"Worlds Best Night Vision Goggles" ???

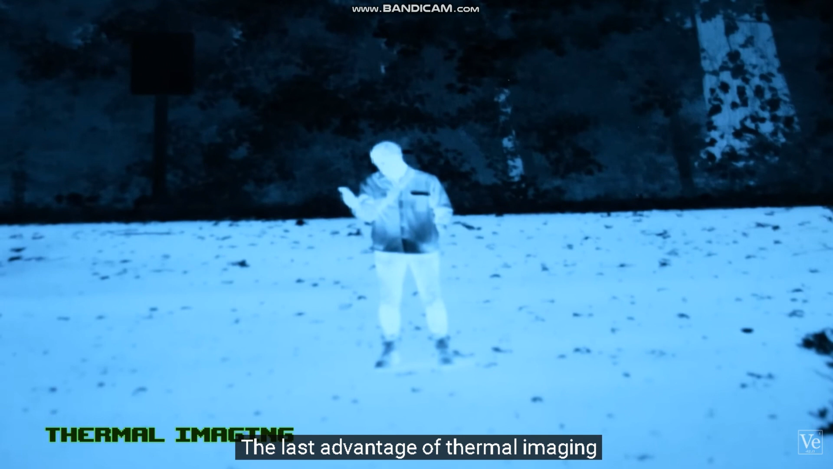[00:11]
The last advantage of thermal imaging is its unbeatable range, even better than the military night vision goggles.
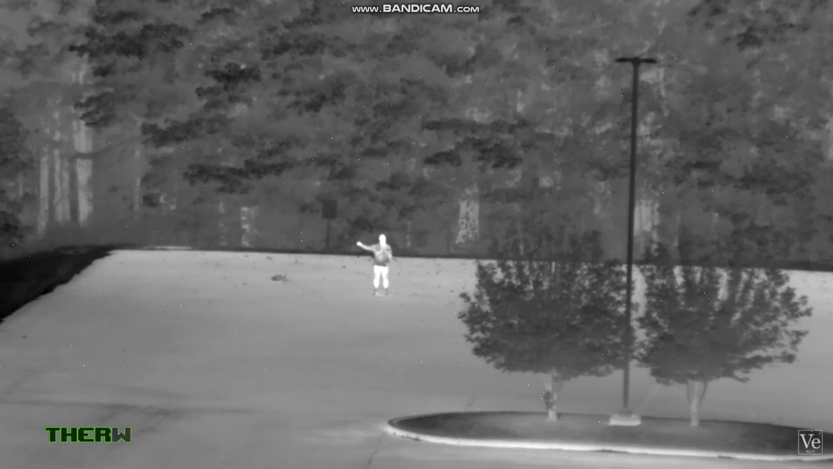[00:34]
and this is how it looks through the infrared cameras. To get even more subtle and remove all direct light, this is what a person checking their phone looks like in those conditions.
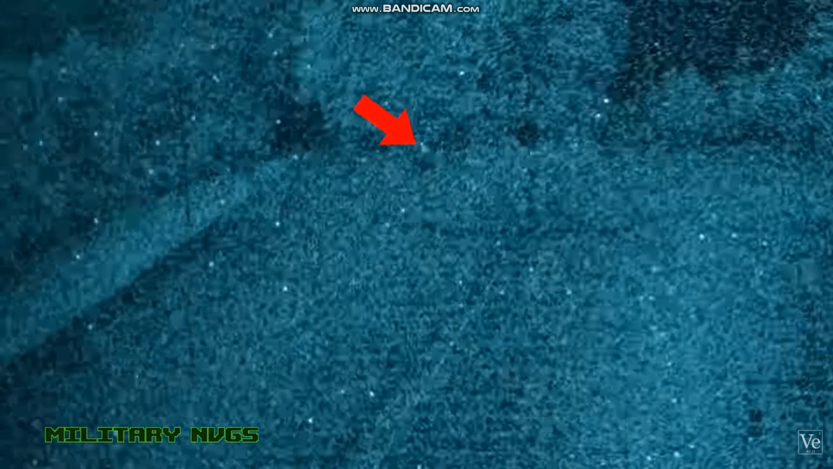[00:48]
discernible through the night vision goggles, and perfectly clear through the infrared cameras.
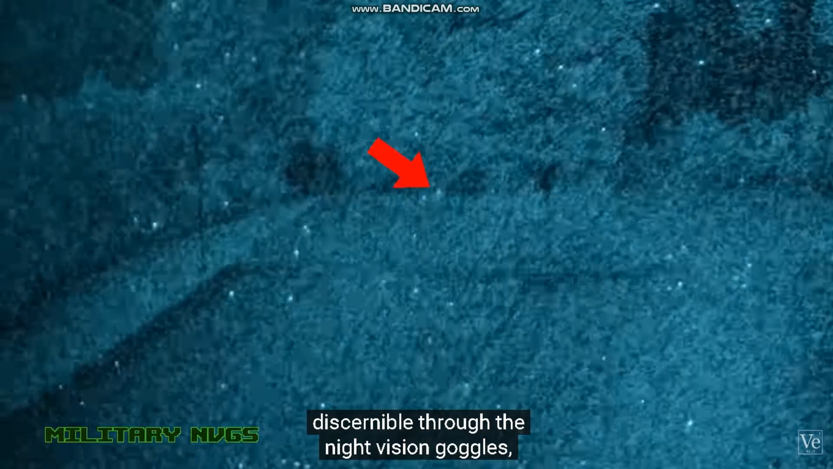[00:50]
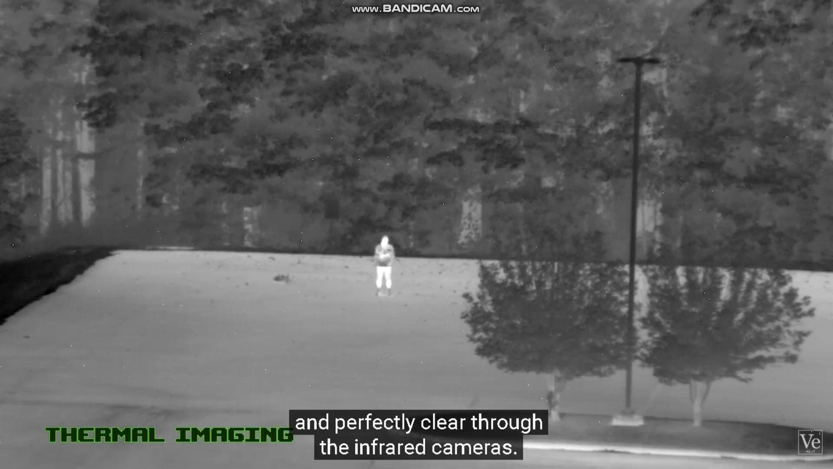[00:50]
But thermal imaging has its weaknesses as well.
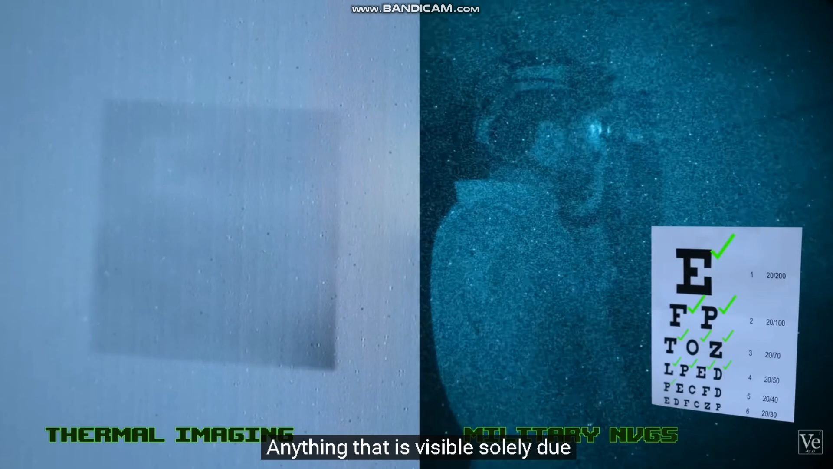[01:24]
Anything that is visible solely due to the way light reflects off it is invisible to thermal cameras.
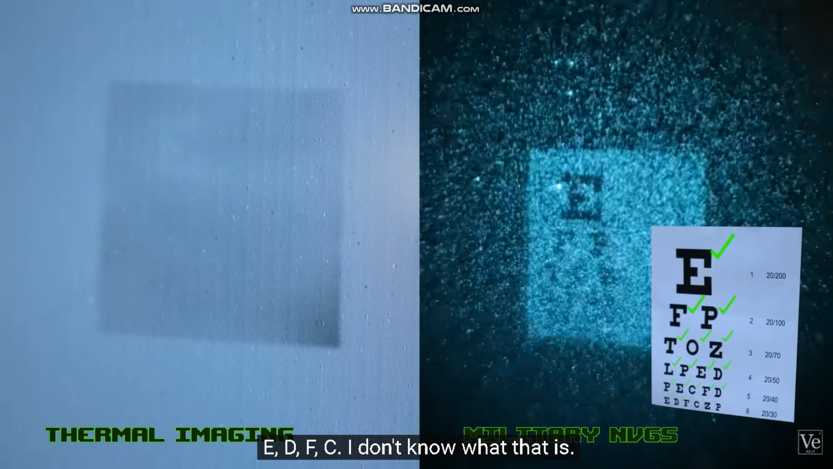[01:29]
E, D, F, C, I don't know what that is. Z, F, or Z, P?
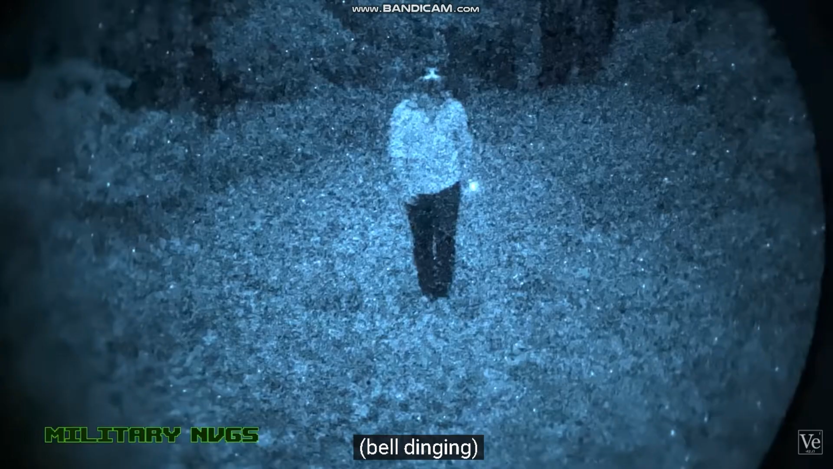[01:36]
Currently, there is no one best type of night vision.
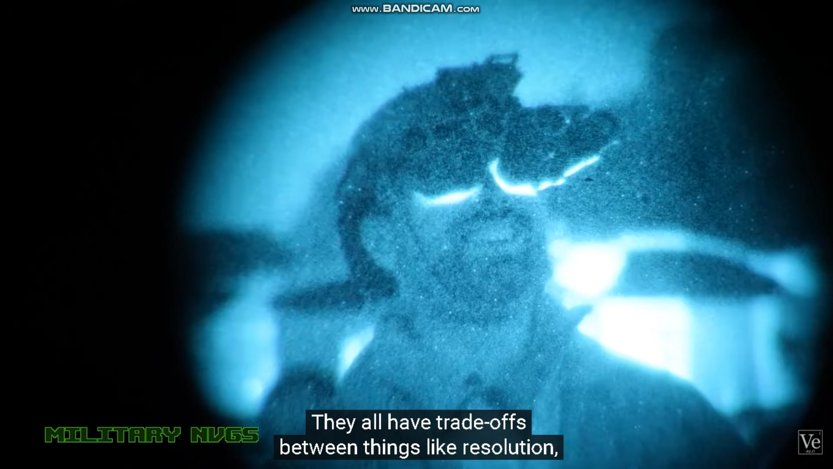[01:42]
They all have trade-offs between things like resolution, delay, light situation, concealment, and portability.
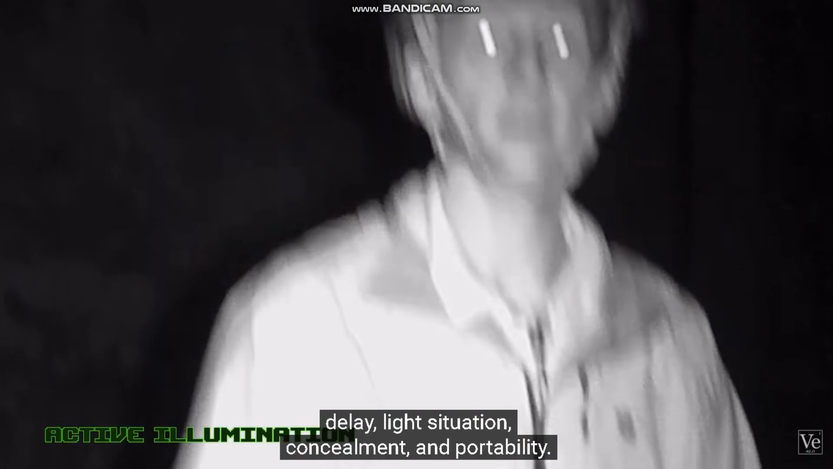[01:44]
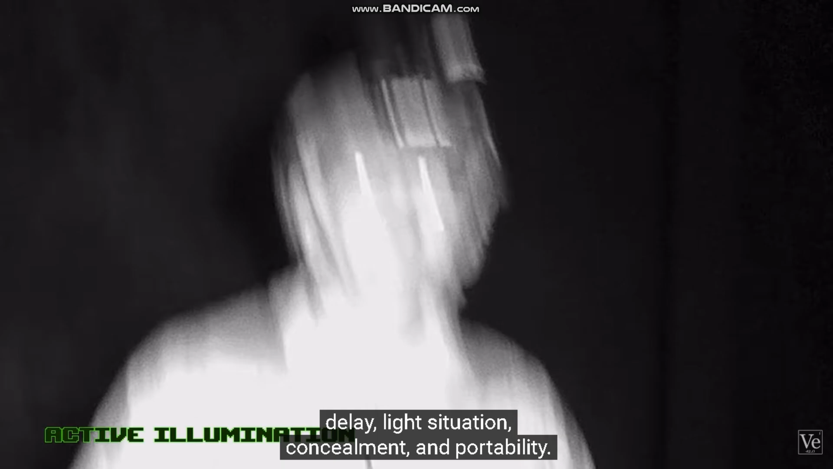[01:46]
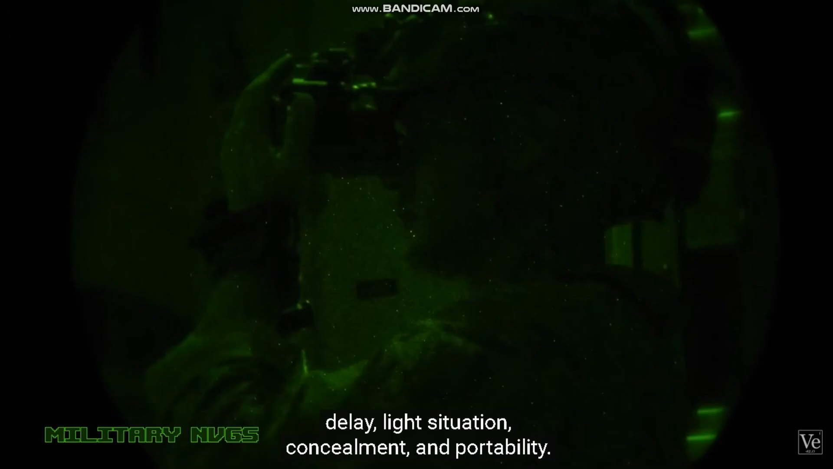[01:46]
The entire history of night vision has been driven by trying to minimize these trade-offs.
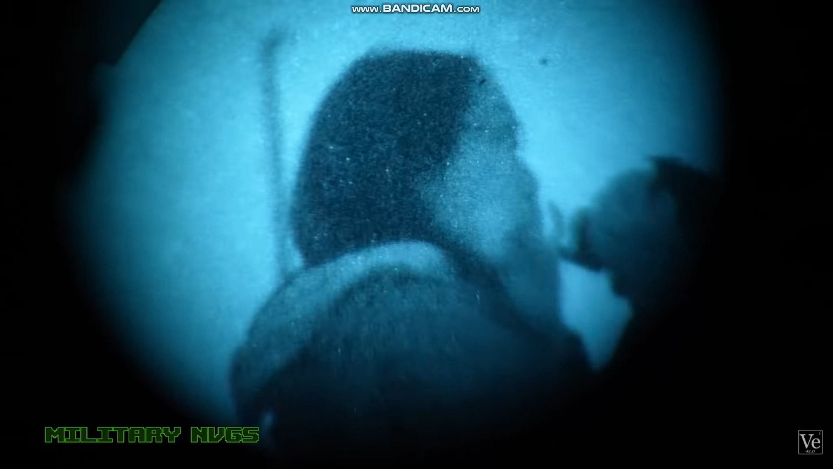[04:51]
Okay I'm good. I feel like no one can see me because it's in the dark but you probably can if you have night vision on.